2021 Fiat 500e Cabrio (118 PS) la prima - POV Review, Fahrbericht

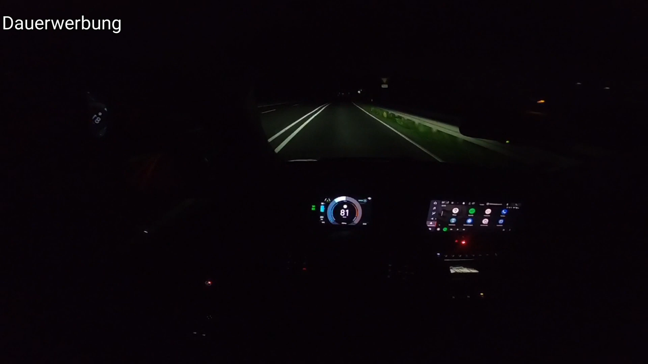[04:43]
sicht dank dem fernlicht assistenten blendet das fahrzeug automatisch auf und wieder ab unser 500 steht serienmäßig auf